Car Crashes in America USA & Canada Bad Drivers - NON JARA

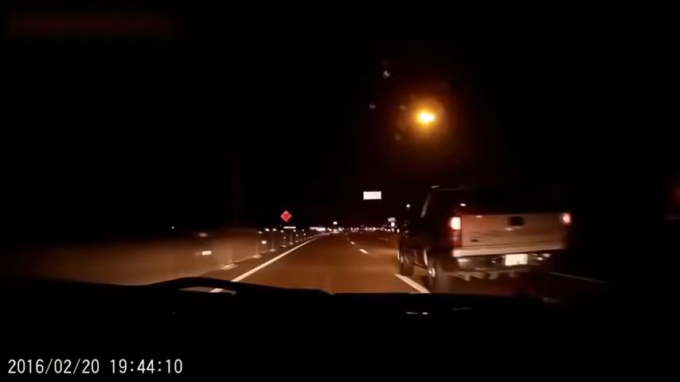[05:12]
What the hell was that all about? He just ran that other truck straight off the road Is that what happened? Yeah With those two? No, that one and the one that's in the guardrail back there He ran him straight off the road Really? Yes